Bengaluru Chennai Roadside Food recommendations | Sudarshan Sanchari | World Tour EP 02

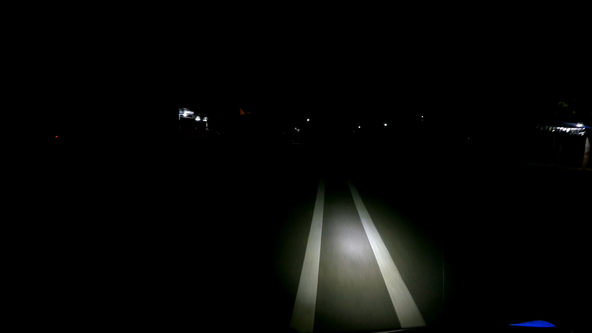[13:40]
ಇದೆ ಅನ್ಸುತ್ತೆ ಫಾರೆಸ್ಟ್ ಚೆಕ್ ಪೋಸ್ಟು. ಜವಾದಮಲೆ ಜವಾದಮಲೆ ಹಾಂ ಜವಾದಮಲೆ ತಾನ.